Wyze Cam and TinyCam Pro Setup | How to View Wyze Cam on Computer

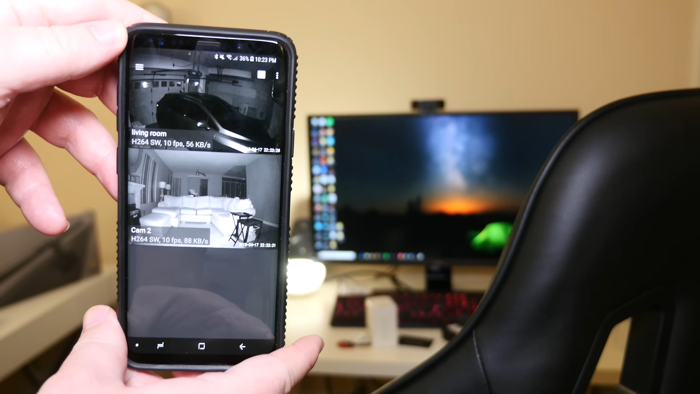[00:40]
What you want to do next is hit the menu button in the top left and then go to manage cameras.
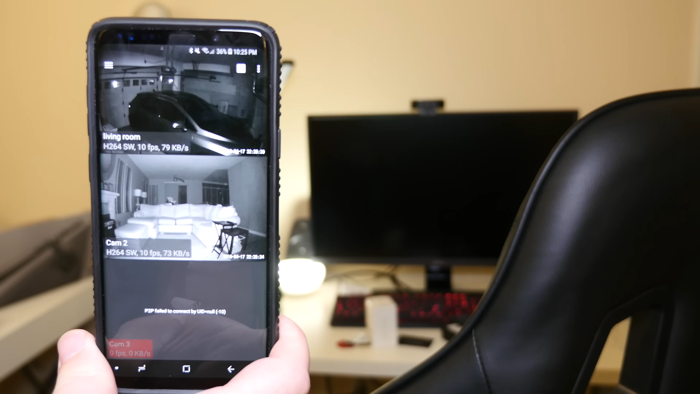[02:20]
But this next step, what I'm going to show you now for you see your cameras on your computer, because natively you can't do that with wise cam, what you need to do is hit the menu button and then go into settings. Next, you want to go down until you see web server and where it says admin, username and password.
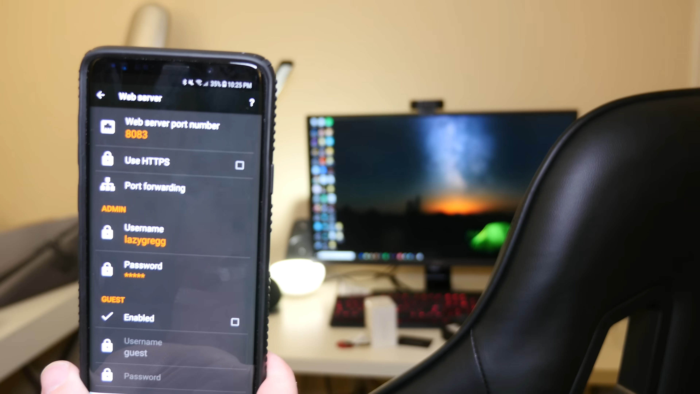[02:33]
You want to create a username and password to use. Now this is going to be made up by you.
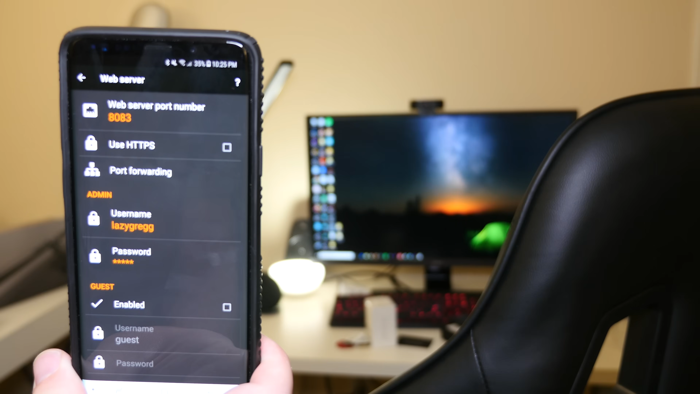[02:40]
You don't, it just will not match your wise cam settings. So put whatever username and password you want and remember it. Then what you want to do is hit the back button, hit back again,
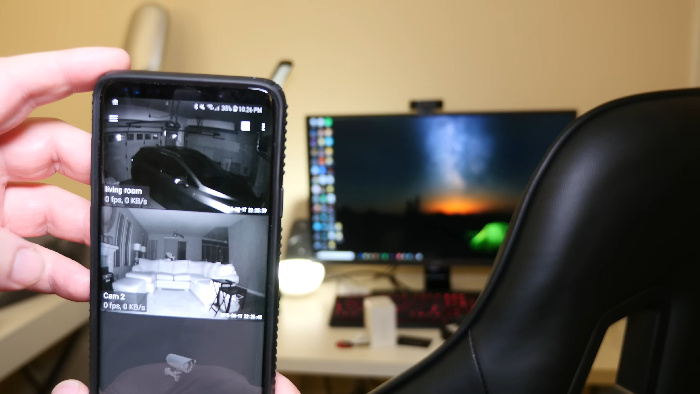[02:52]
hit the menu button in the top left again, and make sure you turn web server on. When you turn that on, you're going to have an address here.
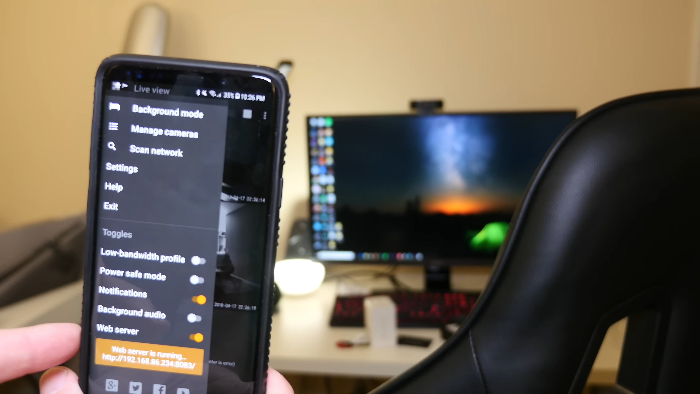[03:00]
Yours will probably be different than mine. So what you want to do is remember that address. So type that address into your computer. Once that loads up, you will see all your cameras.
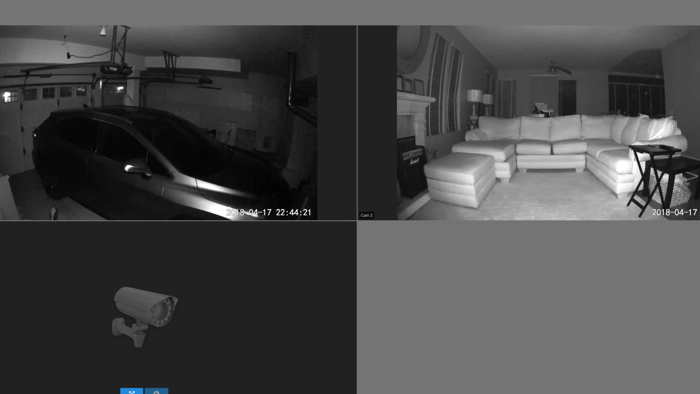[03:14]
You can click on it and view it, make it large screen, whatever you need to do. But it's really, really cool and allows you to see cameras from your computer as well.